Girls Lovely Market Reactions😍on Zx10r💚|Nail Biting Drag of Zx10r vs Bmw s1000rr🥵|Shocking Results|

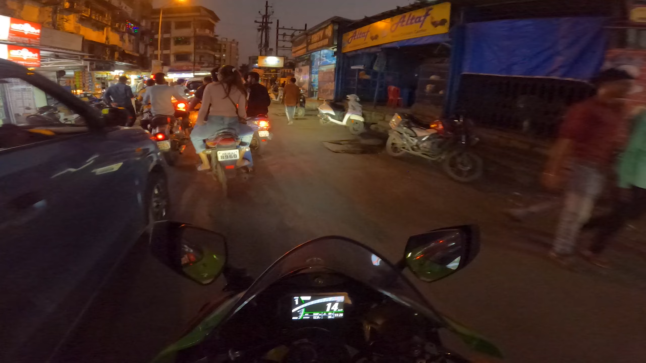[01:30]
गाड़ी को बहुत मस्त देख रही है, अच्छा लगा। लड़का तेज लेके निकल गया, उसको नहीं देखने दूंगा मैं।